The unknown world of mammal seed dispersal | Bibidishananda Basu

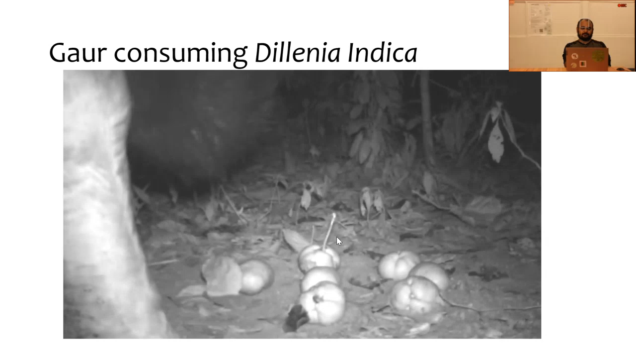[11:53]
With the sound, we have found that they are generally
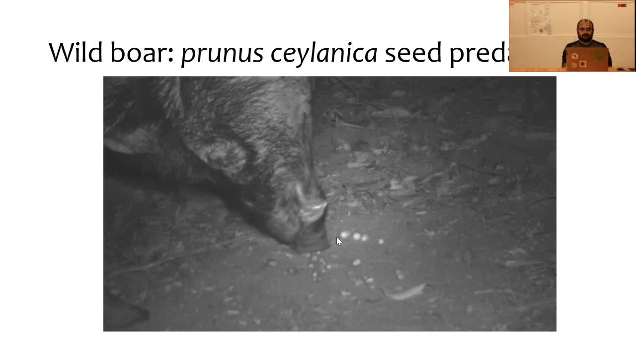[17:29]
And sometimes they eat whole fruits also and crushing everything in their mouth, and which is basically destroying the seeds. And they are mainly known as a seed predator. But yeah, at the end, I will discuss about them.
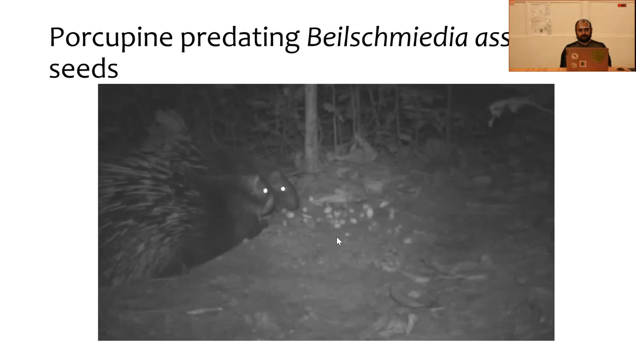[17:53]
Yeah, so in this video footage I have put like 20 seeds, and for on the course of 2 hours they are eating, they have finished all the seeds at one go, and they love these species seeds.
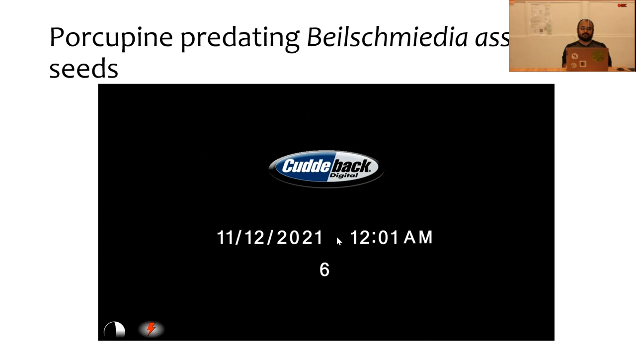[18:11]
Here's a bat. I also put some camera traps at the top, and I found a bat also disperse the gynocardia odorata seeds, and just observe how they are carrying the seeds.
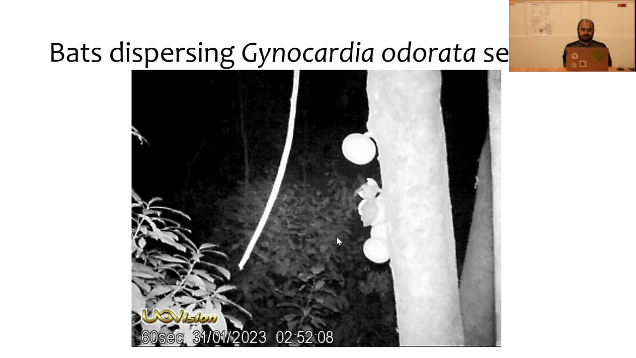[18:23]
So they are, you see the hanging seeds on their from their mouth.
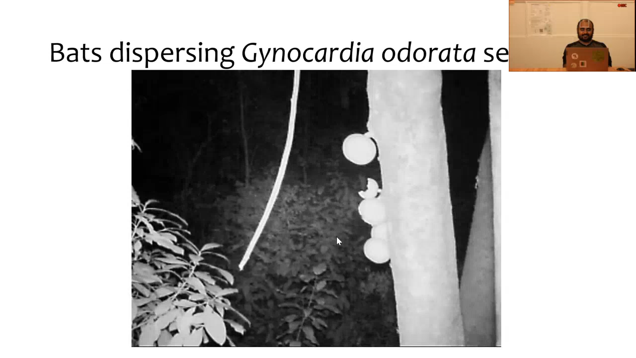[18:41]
So that's how the bat disperse seeds for some of the plants. Here there's a rodents or rats or mouse, which is murid rodents,
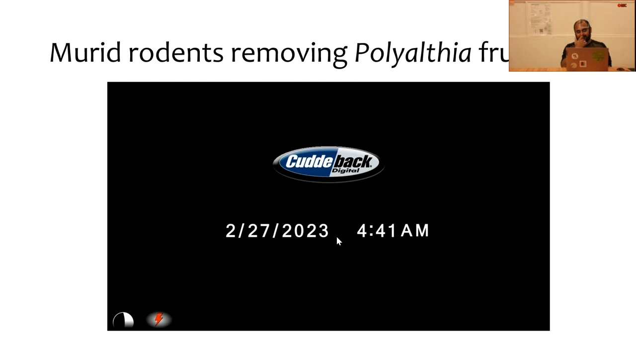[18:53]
and they are generally removing fruits. And I have found that they are removing fruits and seeds both for different kind of species. Now here I'll just show.
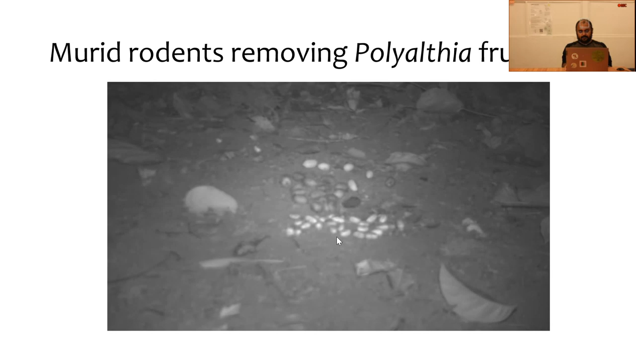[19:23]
Is generally removing the seeds, and also I have found that they also see fruits. Also, I found that they remove the seeds also for some of the plants. Now, I have given you some idea of